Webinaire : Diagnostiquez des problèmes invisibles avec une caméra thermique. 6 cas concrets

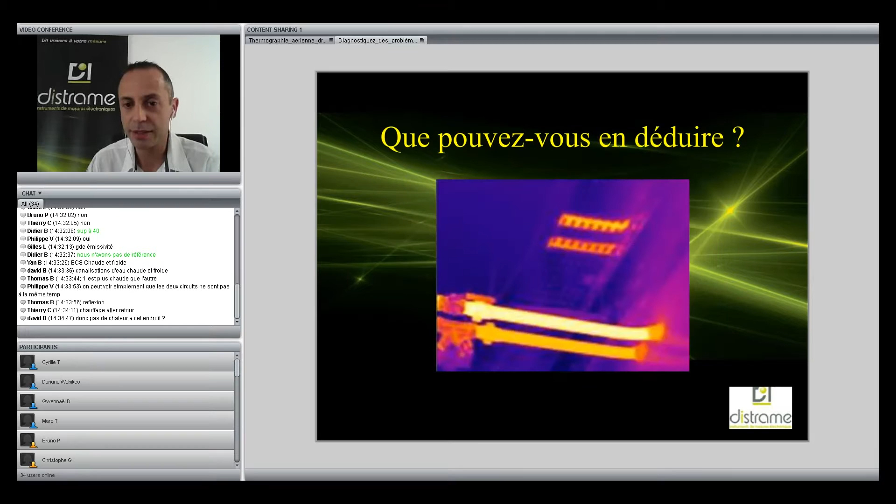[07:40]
Concernant l'émissivité, en fait, c'est propre à chaque matériau,
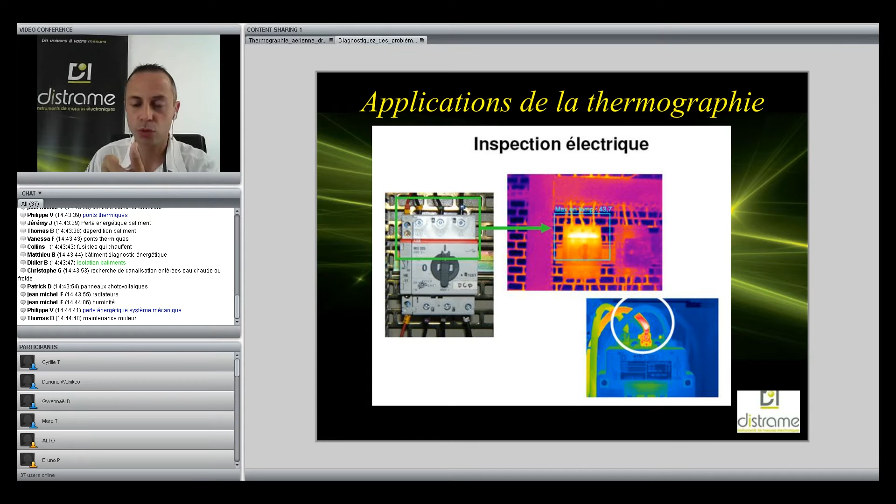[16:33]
Par contre, si vous avez un échauffement au niveau du serrage et que vous commencez à avoir une atténuation du câble, donc là, c'est plutôt un problème de serrage. Soit ce n'est pas du tout serré ou assez serré, ou soit c'est trop serré. Donc ça peut éventuellement provoquer un échauffement au niveau de la phase. On a aussi la possibilité, voilà, donc un autre exemple au niveau de la connexion électrique, donc là c'est plutôt un défaut de serrage, donc soit desserré ou corrodé, ou en fait on peut avoir des surcharges électriques qui sont décelées immédiatement par la caméra. Là, donc c'est vraiment parlant, l'avantage si vous voulez de la caméra thermique, c'est d'avoir une cartographie de la zone que vous mesurez.
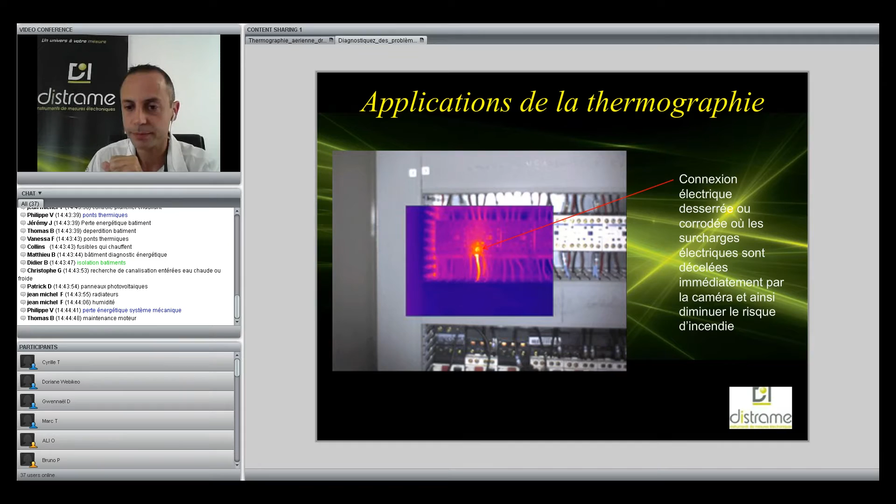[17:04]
On parlait de maintenance moteur tout à fait, donc tout ce qui est système mécanique, donc échauffement moteur, donc toute la partie roulement à billes, savoir si on a une mauvaise lubrification, on peut avoir un moteur qui chauffe parce qu'on a un flux d'air qui est quasiment inexistant ou qui n'existe plus du tout, donc on a forcément un échauffement moteur, un problème au niveau des enroulements. Donc c'est vrai que ça peut aussi être une aide dans le domaine mécanique.
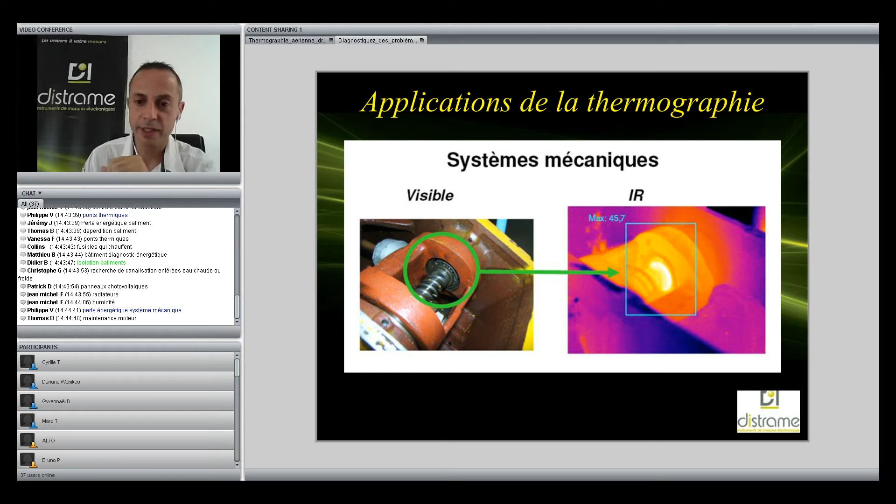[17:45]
Les problèmes mécaniques aussi peuvent en fait occasionner des problèmes électriques. Donc c'est pour ça que si vous avez des moteurs, c'est toujours intéressant de savoir un petit peu ce qui se passe. Là, notre thermogramme qui est assez pertinent, où on voit à droite, vous avez en fait ce qu'on appelle la partie fusion, c'est-à-dire qu'on a fusionné la technologie infrarouge et visible. Et là, on voit que sur la photo, sur l'image de droite, on ne voit pas du tout de flamme. Par contre, on a une très forte température puisqu'on monte au-delà des 275 degrés.
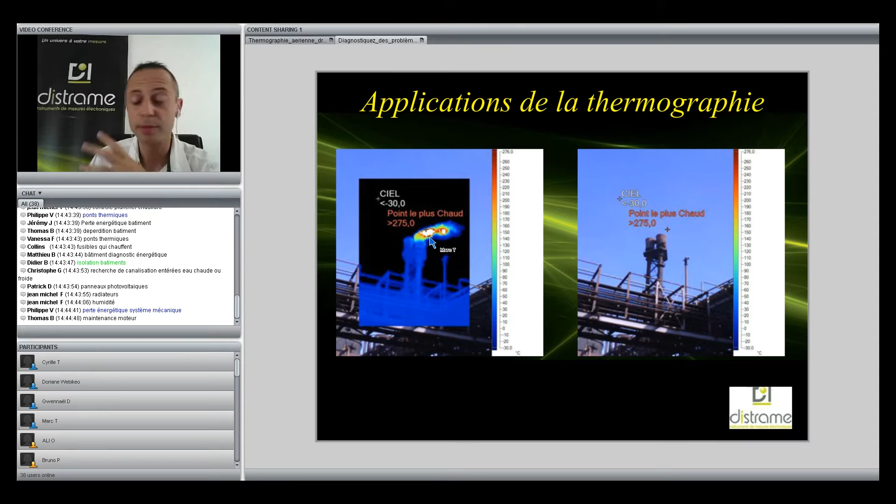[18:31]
Car en pleine matinée, en plein milieu de l'après-midi, tout dépend, vous n'avez aucune limite à ce niveau-là, au niveau de la mesure de la thermographie. Par contre, après, au niveau application, c'est clair que vous pouvez avoir des moments de la journée, des saisons, où il est préférable de faire des mesures avec une caméra, et d'autres où en radio, on va un petit peu en talent. On a aussi, par contre, si vous voulez faire des mesures en extérieur, si vous prenez le ciel, vous pouvez avoir des températures extrêmement basses, ce qui est le cas,
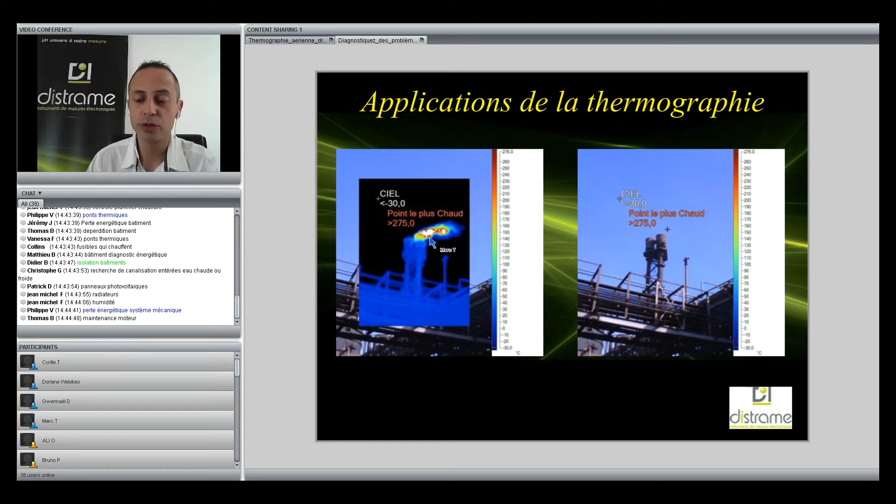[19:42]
Donc si vous devez faire des mesures à l'extérieur, voilà, il faut faire un petit peu attention au niveau de la prise de vue, sachant que vous avez aussi d'autres paramètres qui peuvent perturber votre mesure, que ce soit le vent, l'humidité et aussi le soleil.
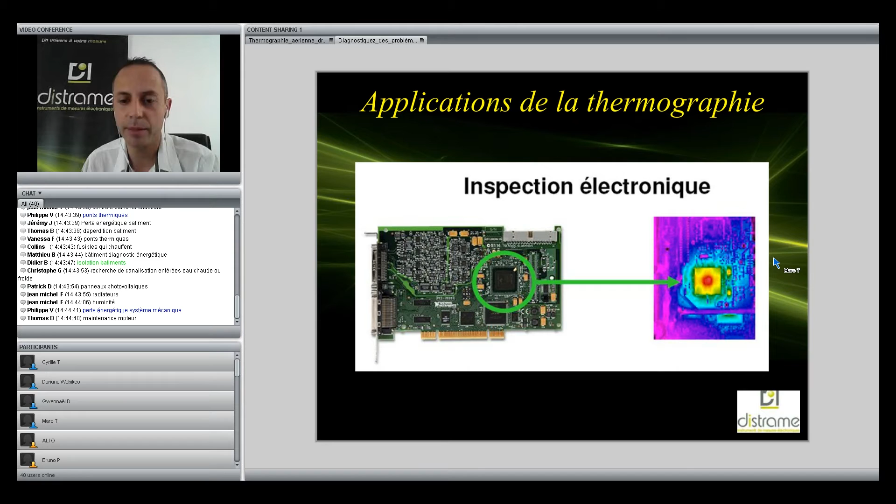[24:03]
donc de faire des tests préalables sur les cartes électroniques et de voir si on a des échauffements anormaux sur certains composants. Le bâtiment, donc c'est vraiment ce qui ressortit un petit peu des réponses. Donc c'est vrai que ça permet d'identifier différents phénomènes, donc que ce soit des ponts thermiques. Là aussi, on a par exemple un exemple sur la possibilité de voir des joints entre plaques. Donc je répète, c'est surtout pas, on ne passe pas à travers le matériau, c'est juste une différence de température qu'il y a entre les plaques et en fait l'enduit qu'on peut avoir sur le bâtiment.
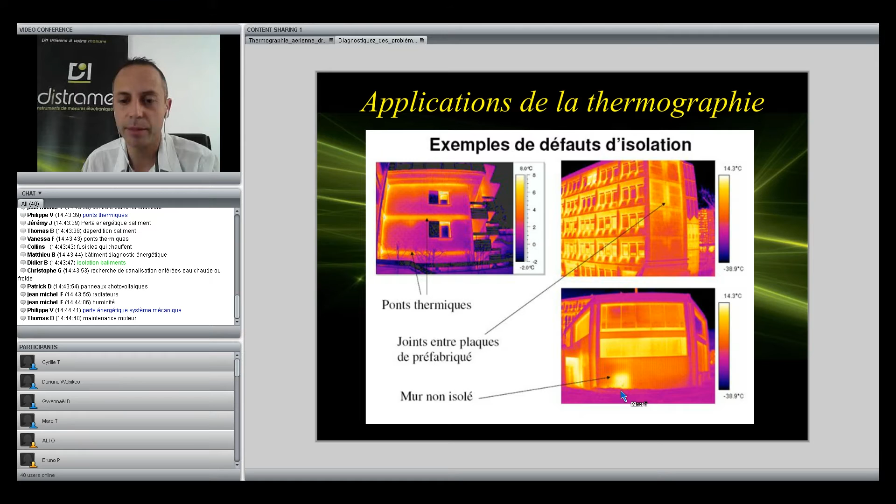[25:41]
Donc, ce qui arrive ici, où on a derrière une chaufferie et puis on voit qu'on a un souci au niveau de l'isolation. Les ponts thermiques, voilà, donc c'est vrai, on arrive à déceler ces phénomènes-là. Donc l'idéal, c'est vrai, c'est lorsqu'on a vraiment une différence de température entre l'intérieur et l'extérieur. Donc l'idéal, bien sûr, c'est l'hiver ou bien en été si l'intérieur de la pièce est climatisé. Donc il faut qu'on ait quand même un certain gradient de température entre l'intérieur et l'extérieur pour pouvoir déceler les défauts. Donc si à l'intérieur de la pièce il fait 20 degrés et que vous avez la même température à l'extérieur,
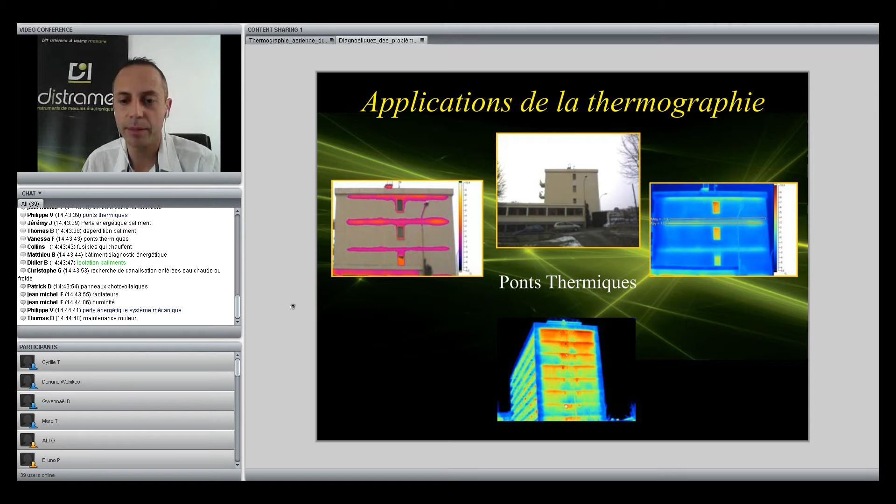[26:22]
forcément vous ne verrez strictement rien avec une caméra thermique. Donc là, ça permet de déceler les défauts et de voir exactement ben, si on va agir, de faire par exemple une isolation par l'extérieur pour éviter en fait ces déperditions. De l'analyse structurelle, donc on a la possibilité de pouvoir voir tout ce qui est briques, éventuellement parpaing, ciment, maison à colombage, tout ça du fait que vous ayez une différence de température entre les différents matériaux, que vous avez donc ce transfert qui se fait, donc ce qui va vous permettre d'éviter
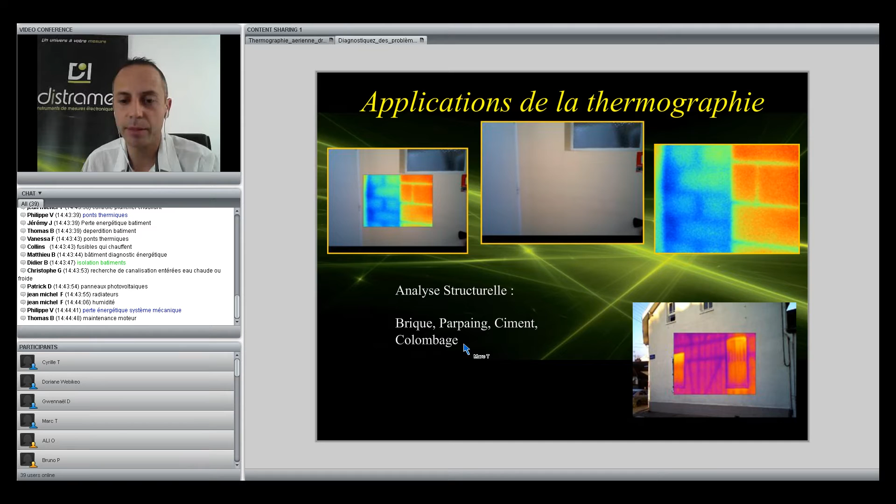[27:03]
lorsque vous devez faire par exemple des travaux, de pouvoir en fait endommager la structure, ce qui n'est pas négligeable. Problème d'isolation, donc ça peut être aussi l'isolation au niveau de la toiture, ça peut être par exemple tout ce qui est menuiserie. Donc on peut voir ici sur la fenêtre en bas à gauche que vous avez une infiltration d'air. Donc ça vous permet de voir exactement si au niveau du serrage ça a été bien fait en fait par l'entreprise qui a installé les menuiseries.